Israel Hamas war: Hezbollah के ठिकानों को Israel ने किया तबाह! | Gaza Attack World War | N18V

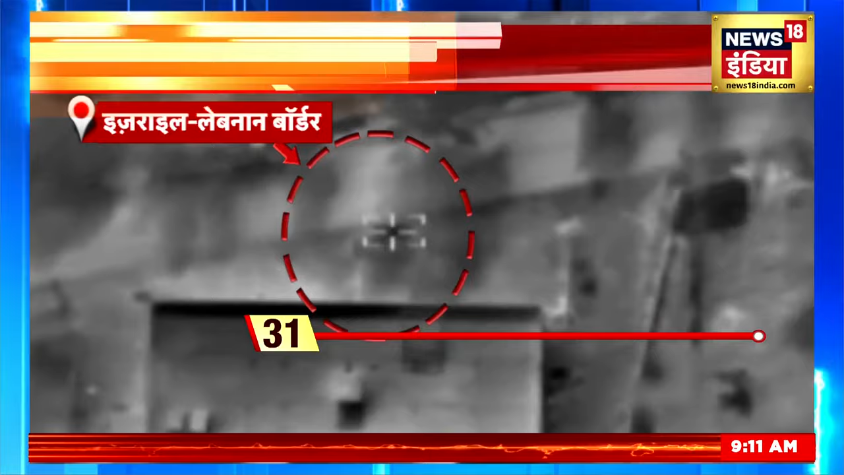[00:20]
इस्राइल ने वहाँ इतने जबर्दस धमाके किये कि उनकी आखे चौंधिया देने वाली रोश्णी ने रात के काले आस्मान को नारंगी कर दिया इस्राइल ने दावा किया कि उसने लेबनान बॉर्दर के पास हिजबुला के ठिकानों
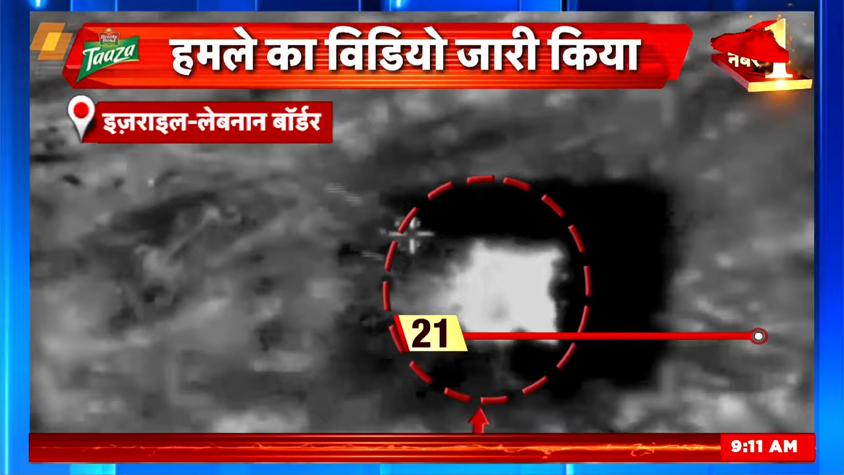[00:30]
पर मिसायले दागी और सब कुछ तबाह कर दिया क्योंकि खबर है कि लेबनान से लगने वाले उसकी सीमा के पास आतंगी संगचन हिजबुला के हजारों लड़ा के तैनात कर दिये गए थे,
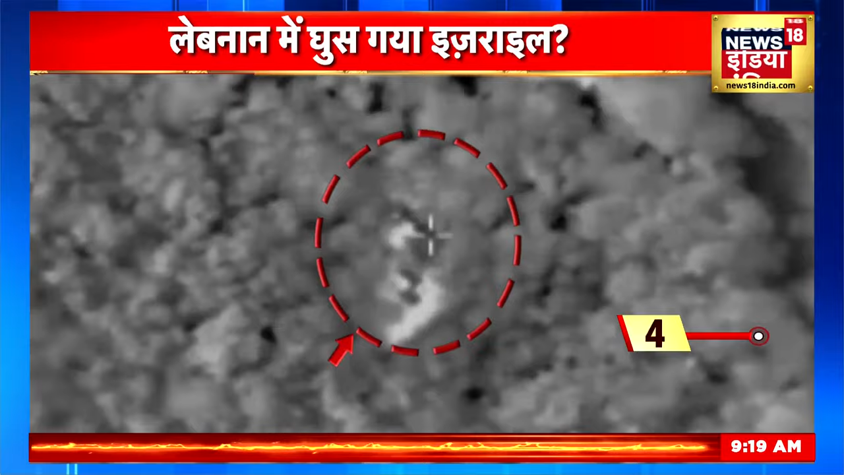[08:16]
जिसके बाद वहां इतना जोरदा धमाका हुआ कि हिजबुल्ला का वो खूफिया ठिकाना पूरी तरह तबाह हो गया।